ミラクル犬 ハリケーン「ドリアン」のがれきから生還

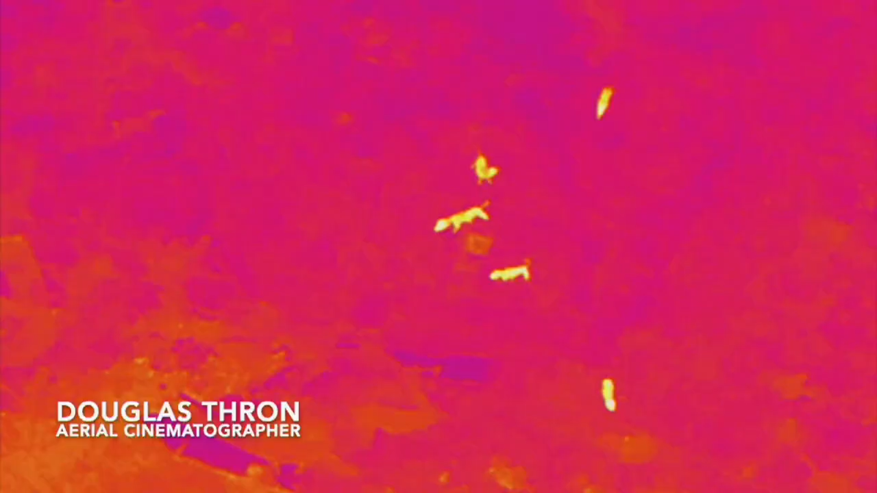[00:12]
先週末アメリカの動物レスキュー団体が赤外線カメラがついたドローンで迷い犬の捜索活動を行っていたところ、